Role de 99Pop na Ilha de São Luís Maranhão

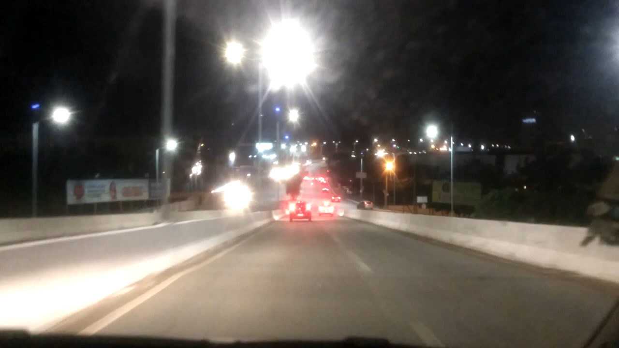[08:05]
Só você entrar no shopping e sentido Beckmão por dentro do bairro, ou tem sentido se eu quiser ir por fora também. Por dentro é mais perto.
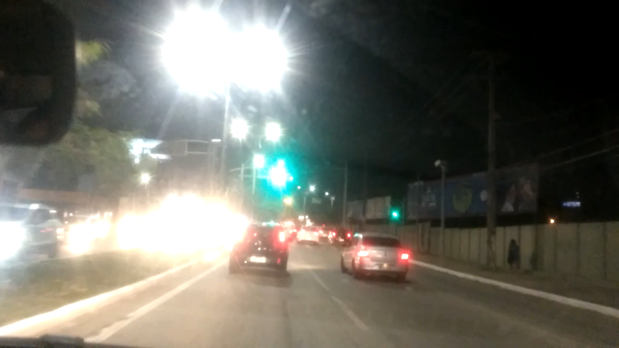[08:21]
Assim, é mais perto. Olha, ó, olha o camarada na camarada. Você tá desgarrado. É, tá sozinho.